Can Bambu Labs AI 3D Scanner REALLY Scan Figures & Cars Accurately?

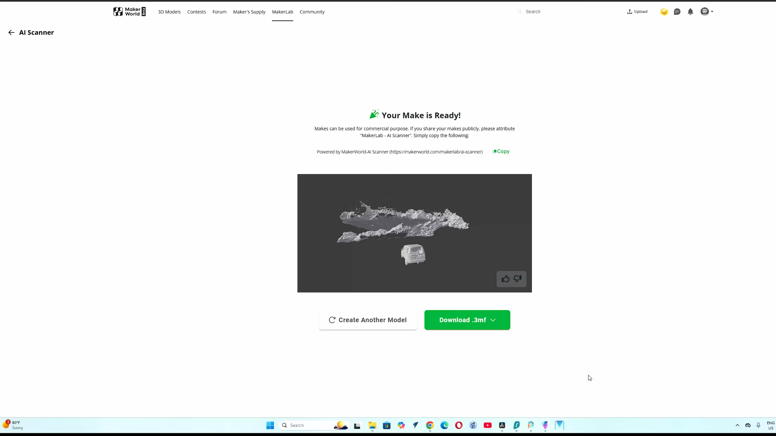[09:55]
and here's the result it's done something very strange here even though there's no sky it appears to have picked up some clouds or or is that the grass